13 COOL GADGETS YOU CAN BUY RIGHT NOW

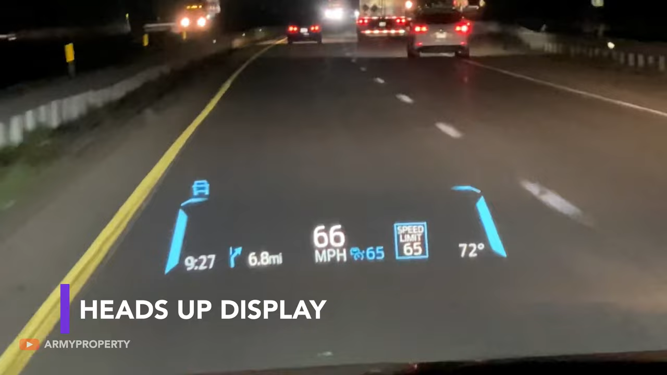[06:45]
Heads-up displays allow drivers to keep their eyes on the road while checking their speed or the time.